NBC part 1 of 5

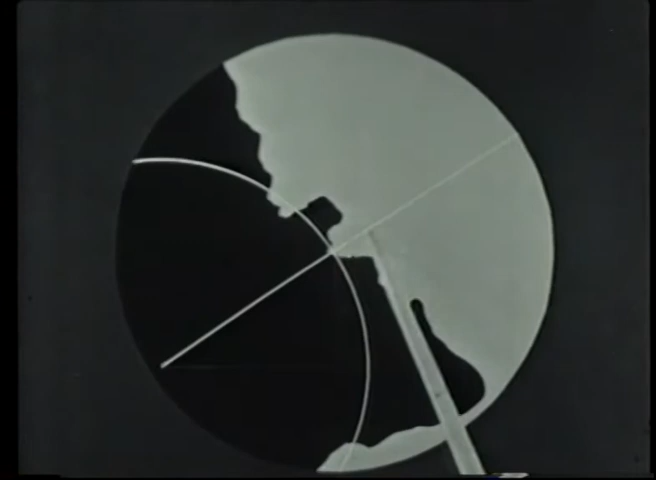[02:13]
its coordinates X and Y are set up on the marker potentiometers.